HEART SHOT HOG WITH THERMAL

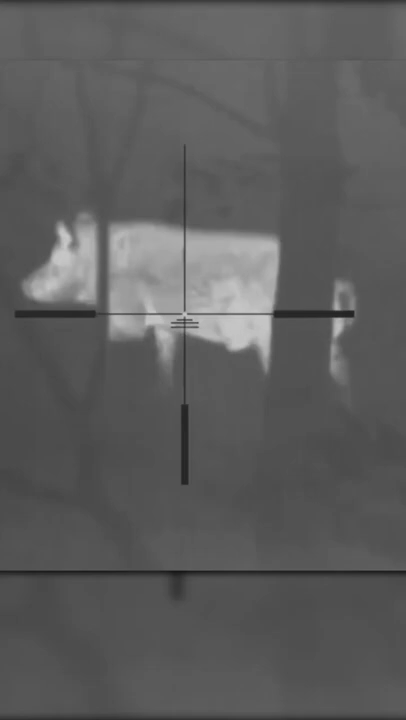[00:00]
Here it goes. Got him. Got him.
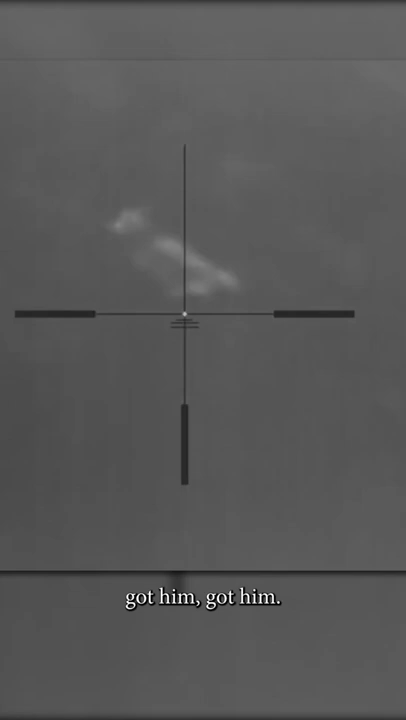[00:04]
Look at that. You can actually see the arrow. You can see it on the ground.
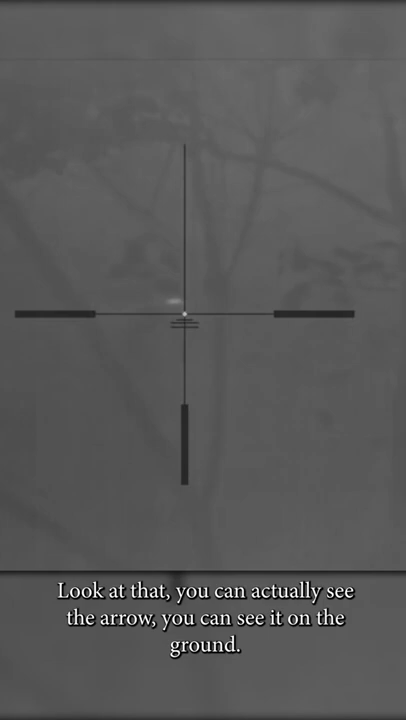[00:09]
That's the arrow or the blood, either one. There's the arrow right there.